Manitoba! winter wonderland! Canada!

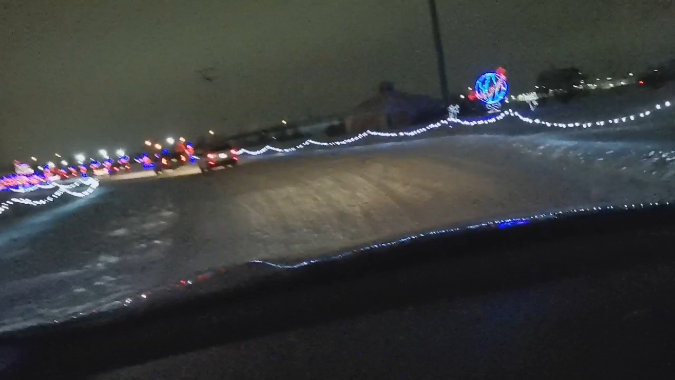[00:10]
So nandito sa mga ilaw guys, okay naman ba? Di alam. Dandahan na yung ano dito guys, dandahan na yung ano dito. Ano natin? Ikutin natin yun eh.
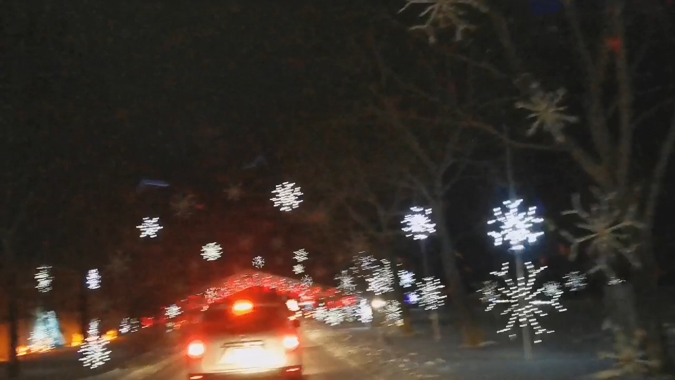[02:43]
Ganda rin guys, okay naman, diba? So, yung tinatawag nila dito, dito sa ganito ay sa winter, Winter and Wonderland. Hindi ko lang alam kung paano, bakit tinawag na Winter and Wonderland ito guys. Paano kung paano, bakit tinawag na Winter and Wonderland. Kasi maraming wonder siguro, diba?
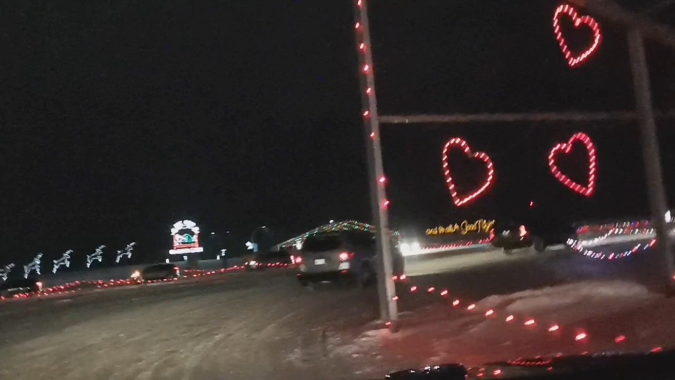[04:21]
Yan o. Oh yan. What is that? Horse.
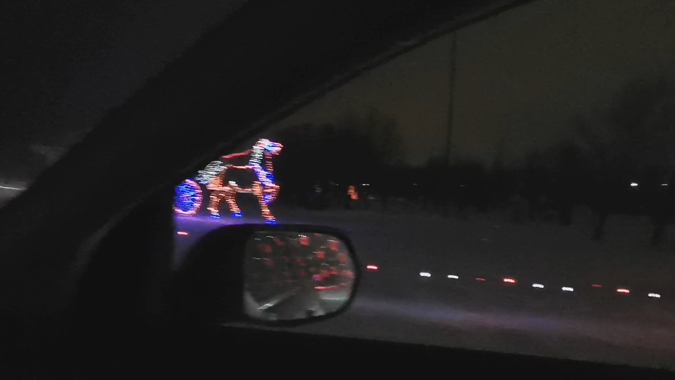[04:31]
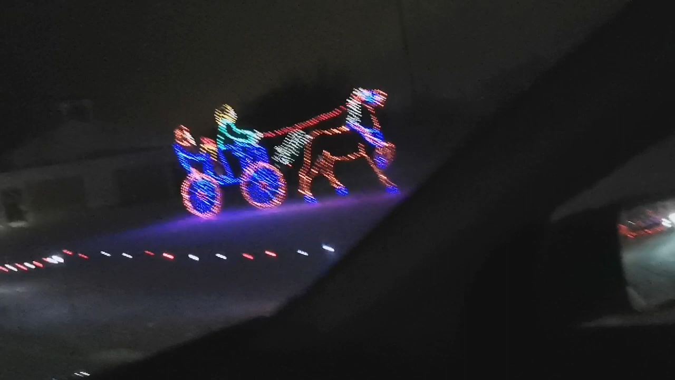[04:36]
Dito tayo ngayon sa Winter Wonderland again.
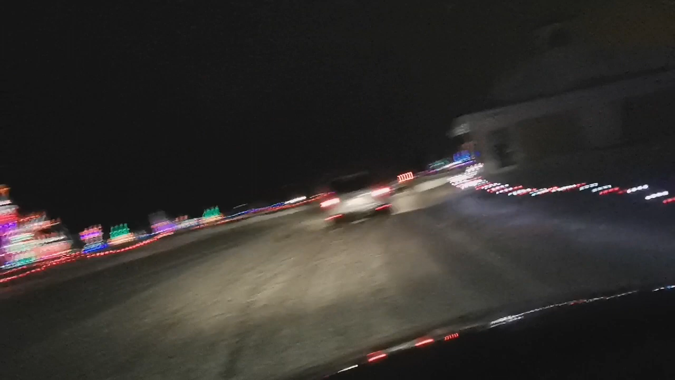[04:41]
Mamaya dadaan na natin yung doon. Okay. So, si Chloe guys, tuwang-tuwa sa kita niya mga lights. Yan o. Ano yung mga deer yan, guys?
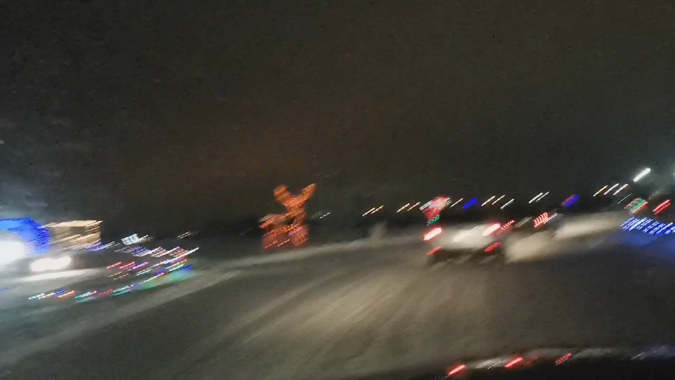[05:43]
Yes, lalaki ng mga ano, lalaki ng mga deer. Oh my dear, this is amazing, guys. Okay, really amazing. At sa ilaw lang mapamanghaka eh. Sabi nga nila, ang kasayahan, guys, hindi mabayaran, hindi mabayaran ng sarap eh.